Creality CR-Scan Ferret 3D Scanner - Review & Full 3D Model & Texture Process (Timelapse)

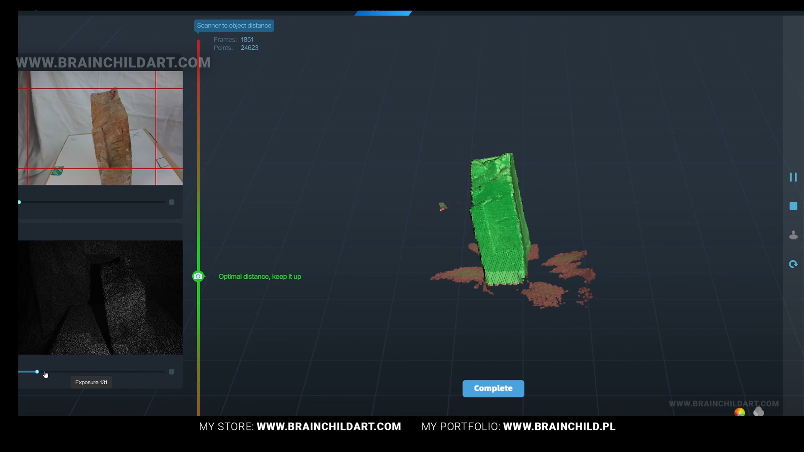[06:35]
maintain the optimal distance as per the scan prompt and ensure that all parts you want are fully scanned.